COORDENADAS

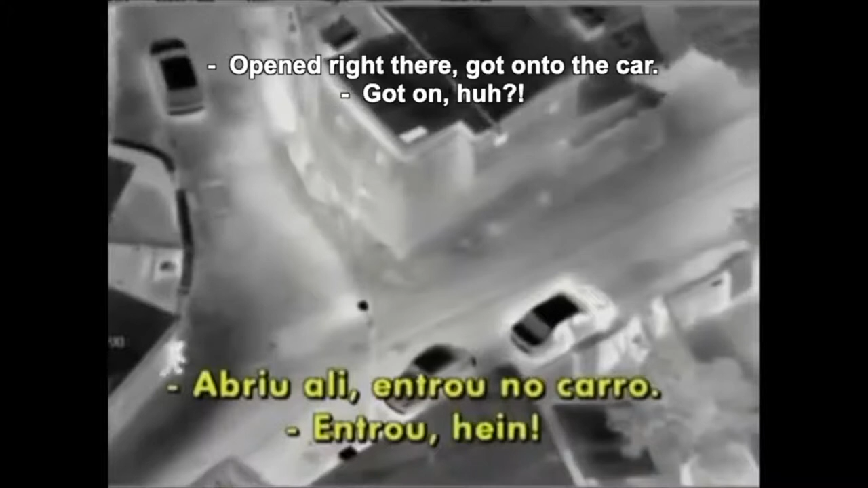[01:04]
Abriu a porta ali, entrou no carro. Entrou, hein? Entraram no carro. Deve ser ele. Tá aparecendo ele, hein? É, isso aí, parece mesmo.
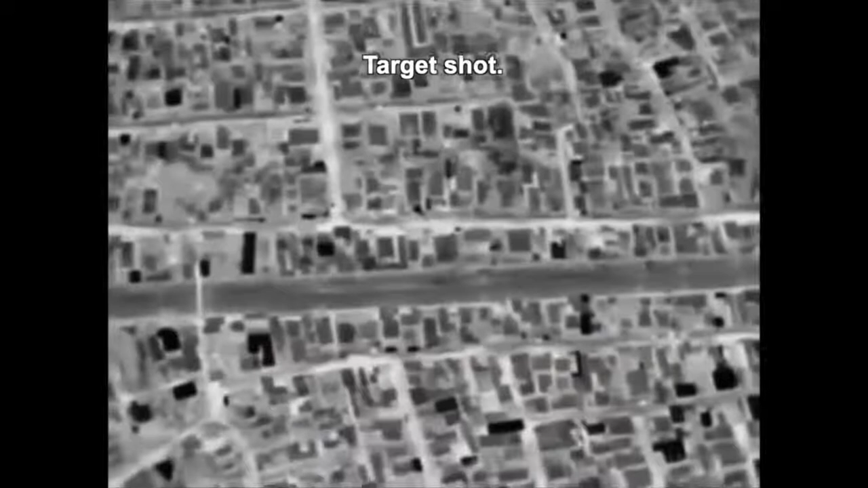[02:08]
Realmente o alvo tá baleado, correto?